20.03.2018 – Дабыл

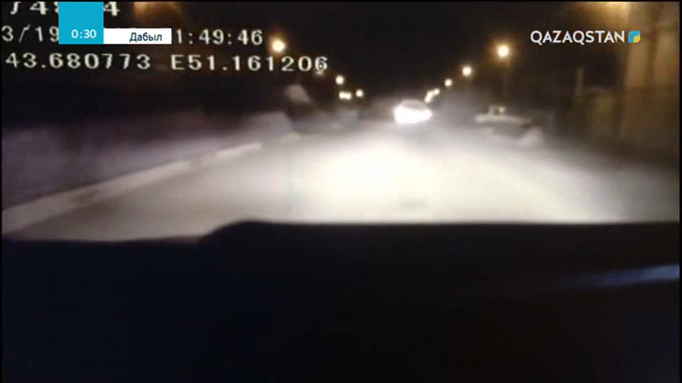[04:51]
Полицейлерден қашқан жүргізуші тағы бір полиция афта көлігіне соқты қысқан. Көгерлердің айтуынша оқиға 30-шы ұқшамауданында болған. Жол көлгі оқиғасы болған жерге жедел жәрдем шақырылды. Өткен жолы ақтау полицейлері жол әрежесін бұзған жүргізушіні дөңгелек жарғыш құрылғының көмегімен тоқтатқан болады. Дабылдың бүгінгі шығарылым осы.